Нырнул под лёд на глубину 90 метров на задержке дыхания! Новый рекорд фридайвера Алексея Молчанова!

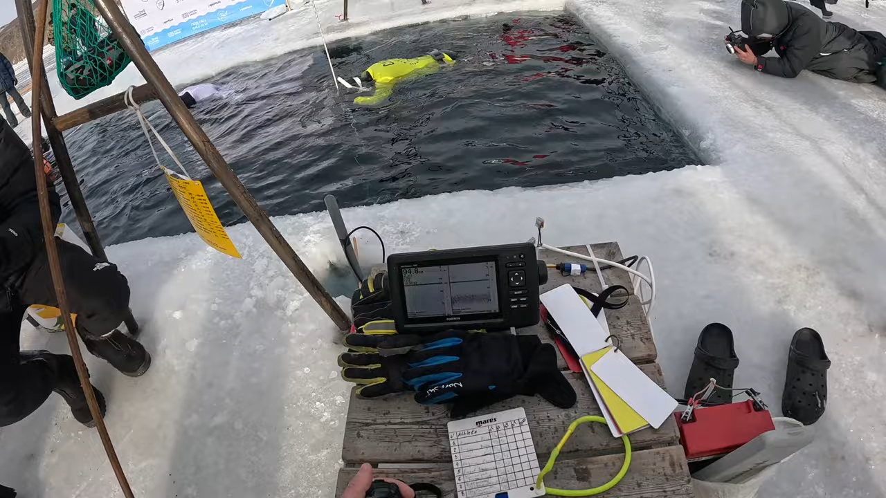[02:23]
На этих соревнованиях у нас с вами нету видеокамеры, которая сопровождает спортсмена, дайвая. 25 метров! Контроль глубины спортсмена происходит посредством сонара, который находится перед глазами у главного судьи соревнований. 40 метров! И если вдруг со спортсменом что-то пойдет не так, это будет визуально видно,
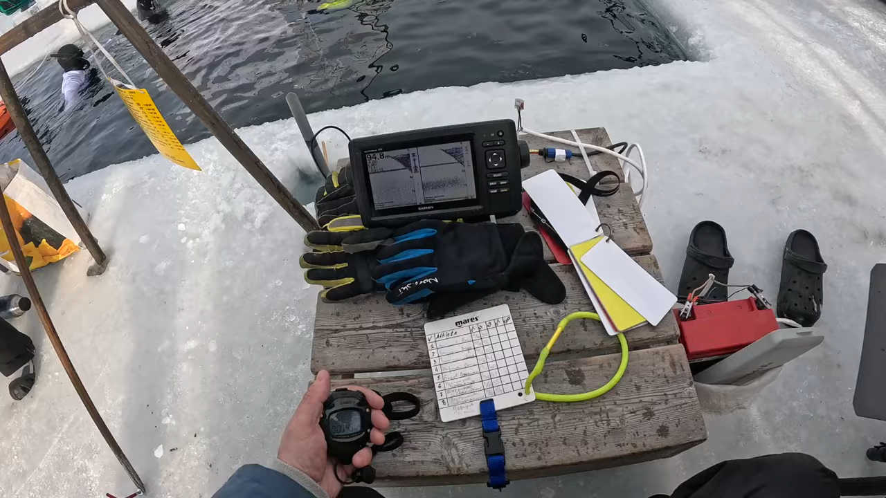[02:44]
и тогда страхующие сбросят контр-балласт. 50 метров! И трос, которым пристегнут Алексей, быстро доставят его на поверхность. Ну, надеемся, ничего подобного не случится. Дайвтайм минута! 60 метров!
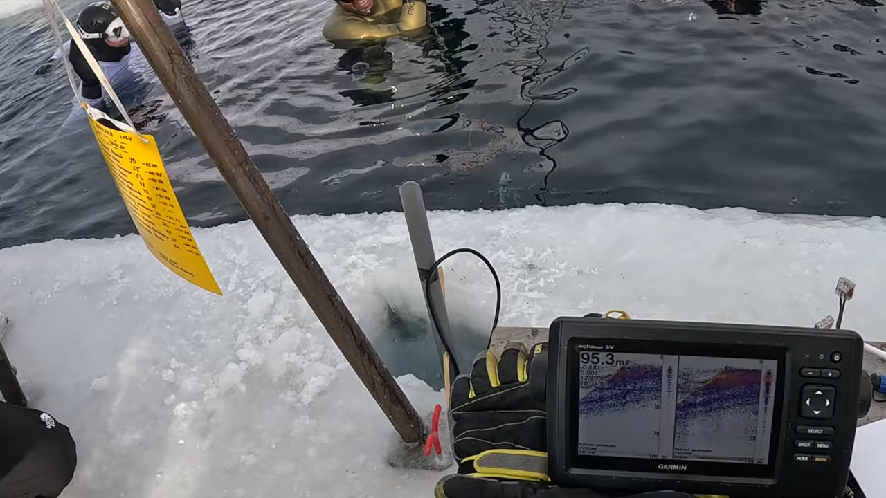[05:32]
Алексей Молчанов, 90 метров, белая карточка.